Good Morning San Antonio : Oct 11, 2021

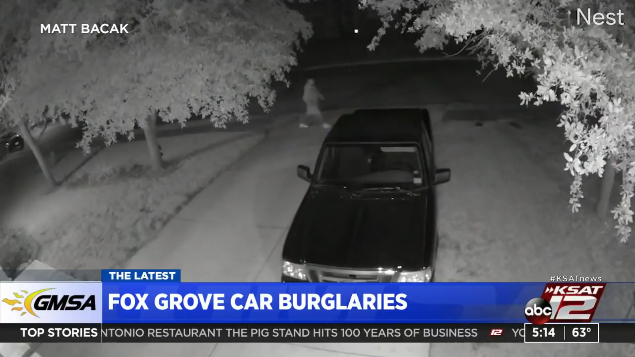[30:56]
The culprits can be seen on camera walking, driveway to driveway, and pulling on car doors to see if they can get in.